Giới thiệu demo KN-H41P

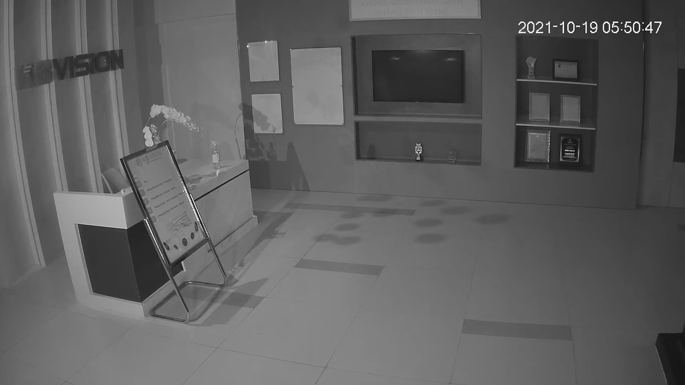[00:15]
Hình ảnh ban đêm rõ nét với tầm xa hồng ngoại 10m